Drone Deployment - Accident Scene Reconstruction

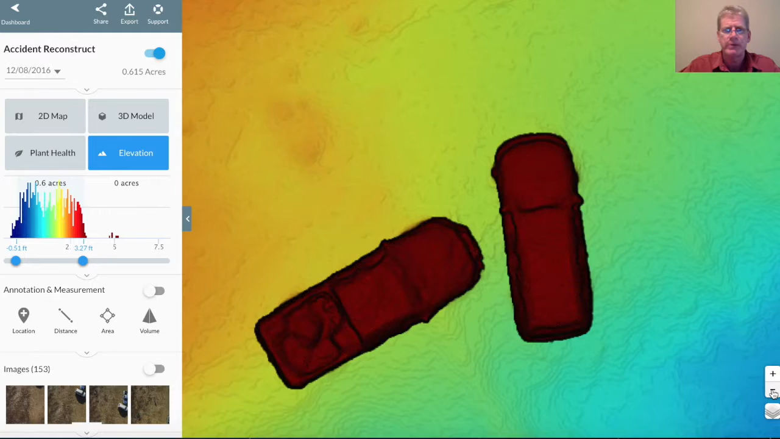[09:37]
You can see on the colored charts on the left-hand side based on what the elevation is. The blue is a lower elevation. The red is a higher elevation. And again, you can turn the annotations on as well if you need to reference those while you're looking at the elevations.
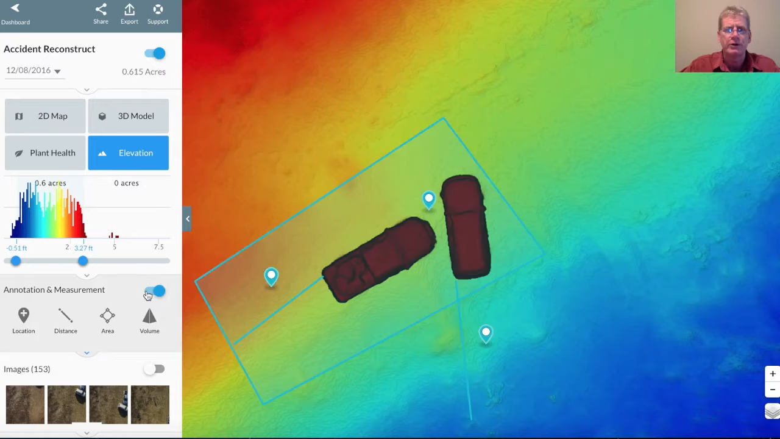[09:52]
3D modeling is probably the best thing you can do with this with all the images
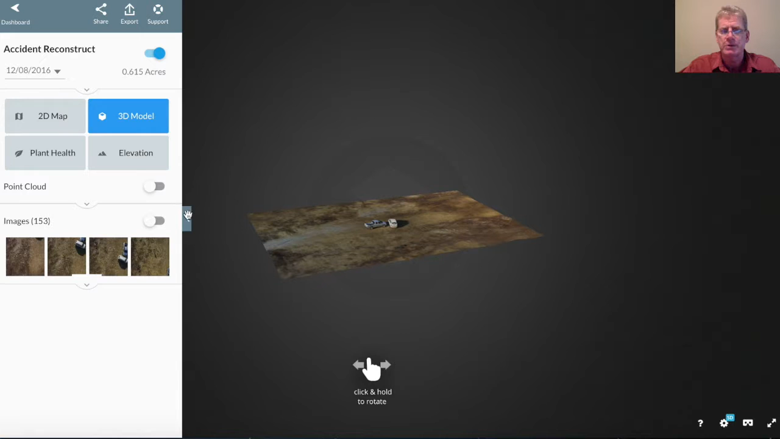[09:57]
that were taken because we flew both vertical and horizontal with the drone overhead.
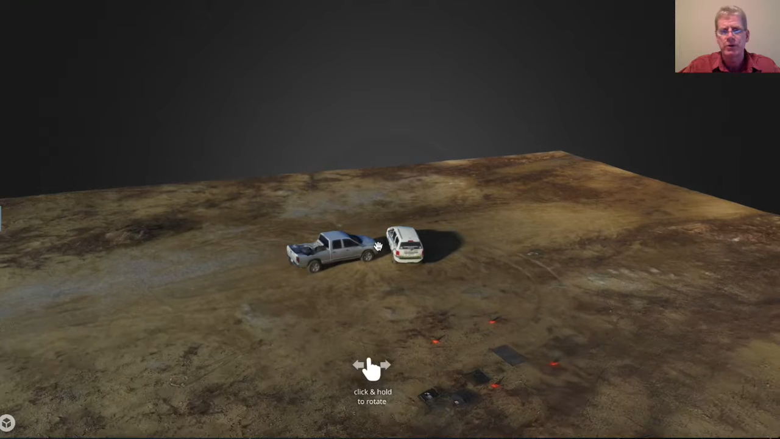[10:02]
We're able to take and stitch together and give you quite good 3D modeling.
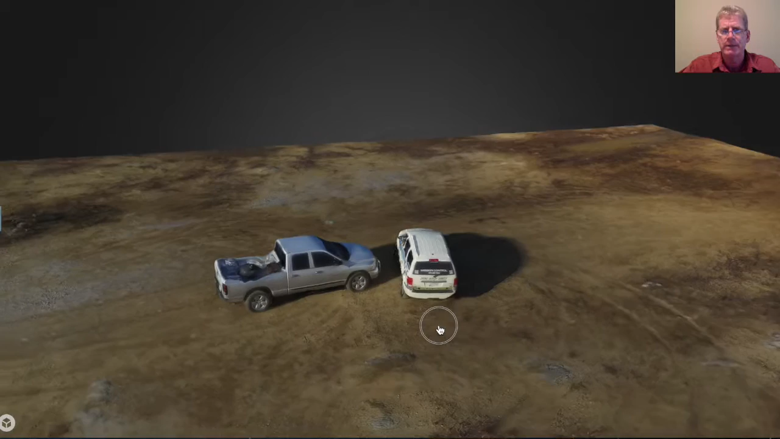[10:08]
So you can use that to spin around the images to
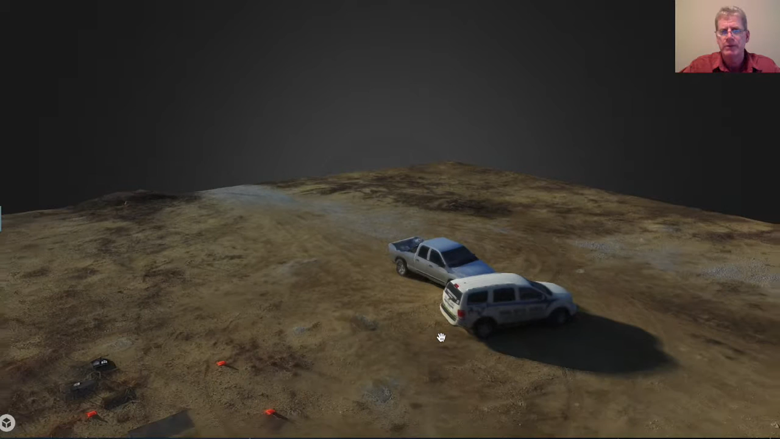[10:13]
really have a look around as if you were being suspended in midair and floating around the site.
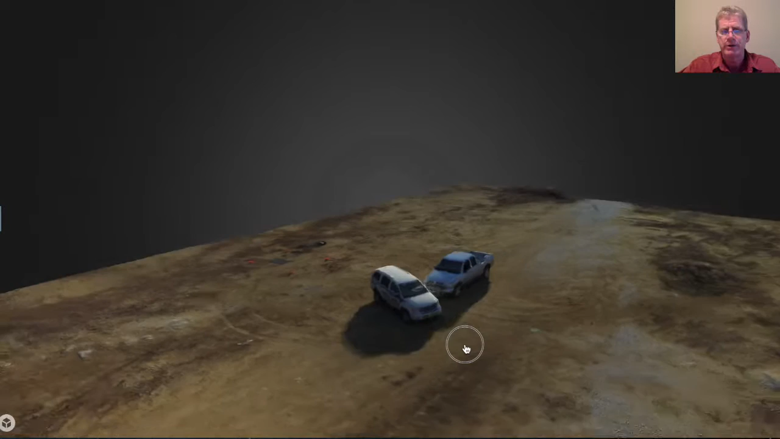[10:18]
This is a 3-axis reference.
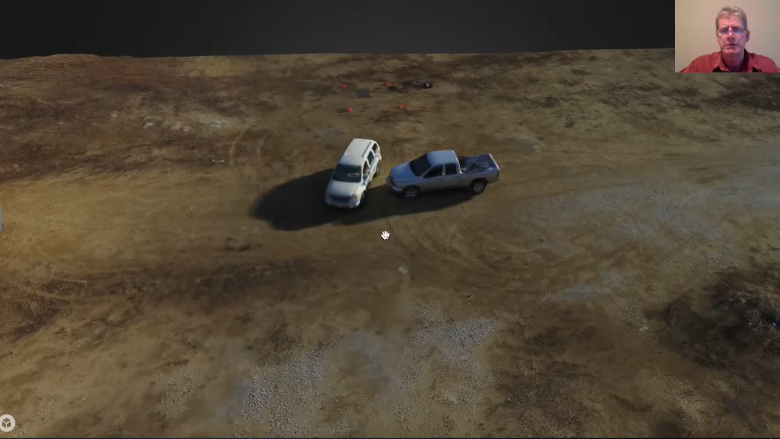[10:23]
Obviously, you can zoom in or zoom out and get quite close in reference to the modeling that you're looking at.
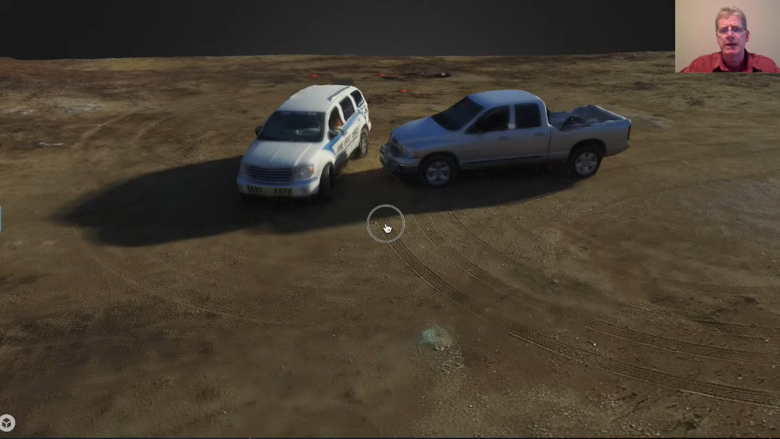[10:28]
And once again, all these images you can reference back to should you need any specific site from a different angle.
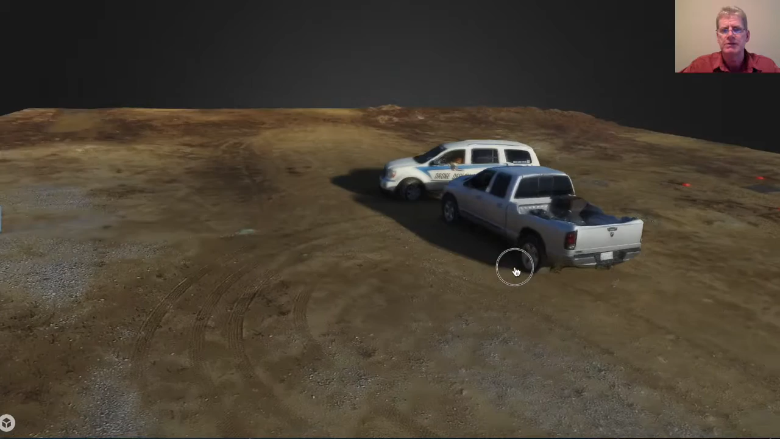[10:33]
Because anything you can see here, there was actually an image that was taken that's going to give you that vision that you can actually see.
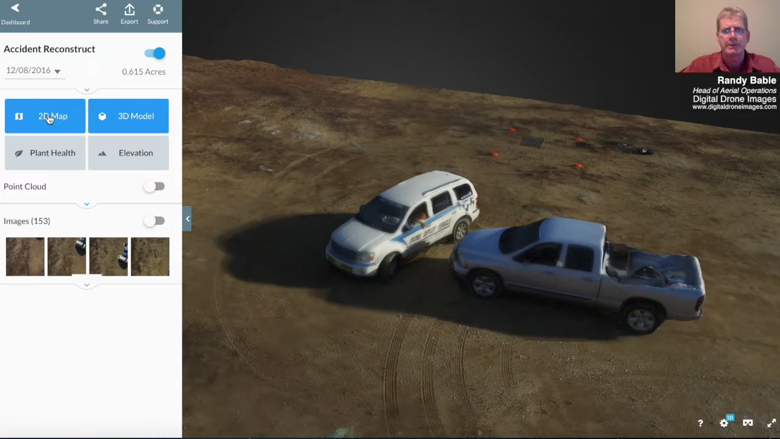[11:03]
Obviously, all of this data is actually gathered from images that are stitched and overlaid. So if you need a particular reference to one point and a high resolution,
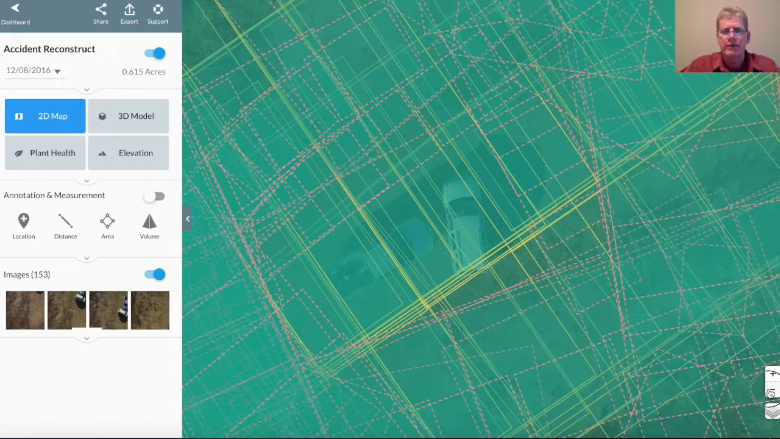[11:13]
essentially you can pull the individual image that was taken in reference to that one point.
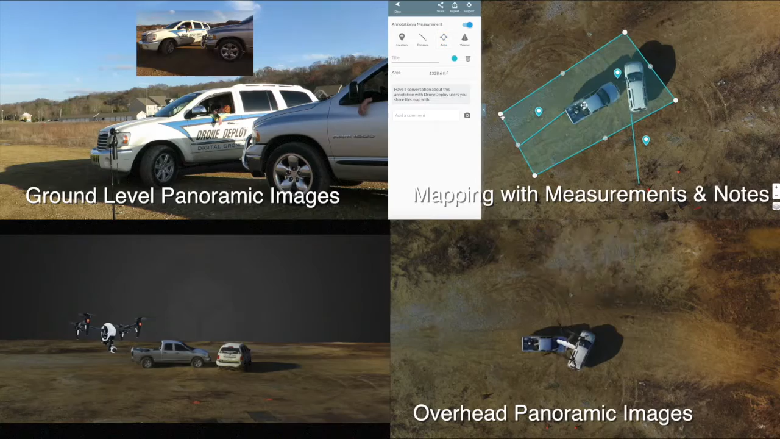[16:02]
which can then be developed into a permanent interactive visual record of the accident scene.
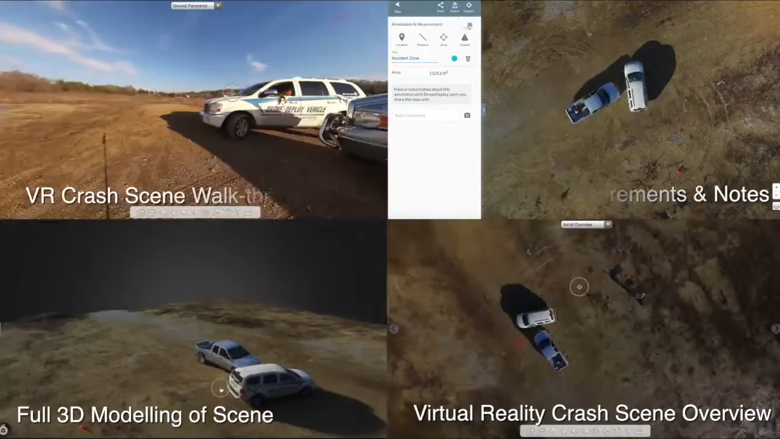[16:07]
And at any time in the future, the investigating team will be able to create 3D models,
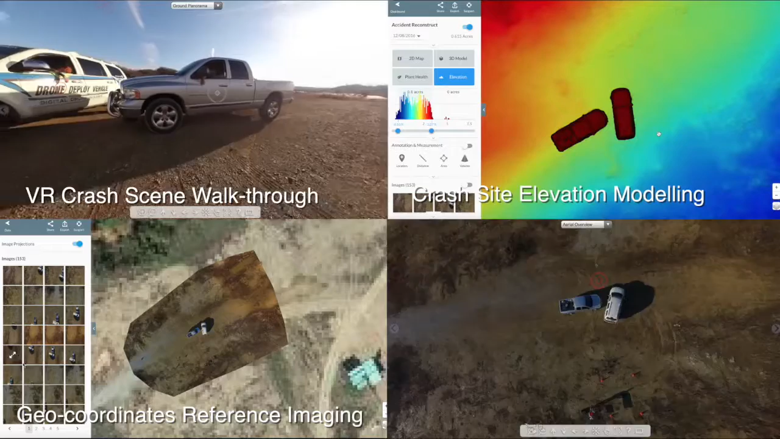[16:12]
do virtual walkthroughs, collect visual evidence, determine distances, areas, and elevations, and make determinations as if they were still at the scene.